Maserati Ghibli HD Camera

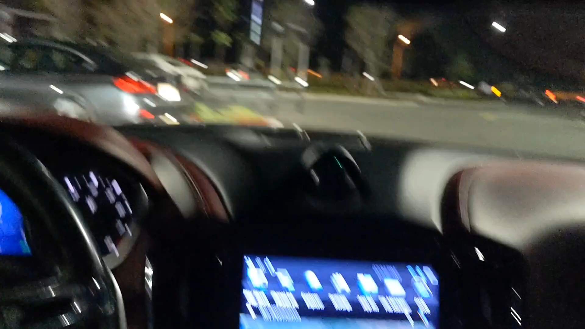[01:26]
So I'm in a parking lot. There's a decent amount of light.
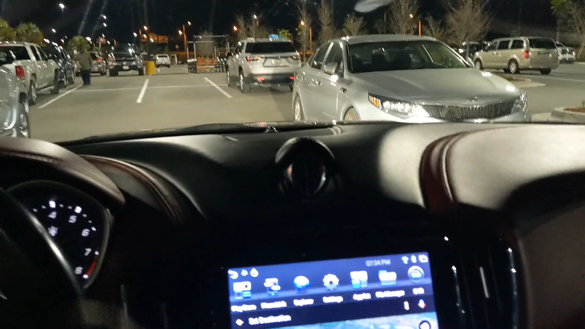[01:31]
So I'm just going to back up so you guys can see how the camera looks like.
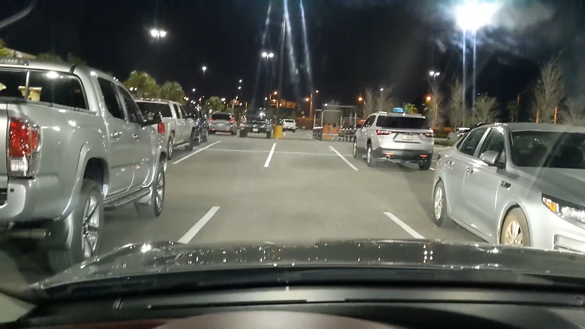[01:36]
This is how it looks outside right now. I'm at the Home Depot, obviously. So this is it.